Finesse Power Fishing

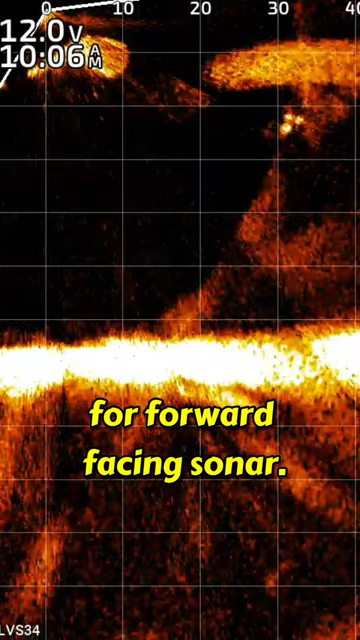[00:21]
sonar when the shad are up shallow and the bass are up there chasing
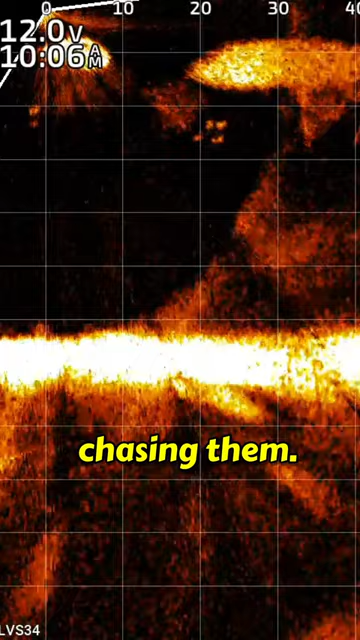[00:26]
them you can run this through and that pulse is going to move that shad it's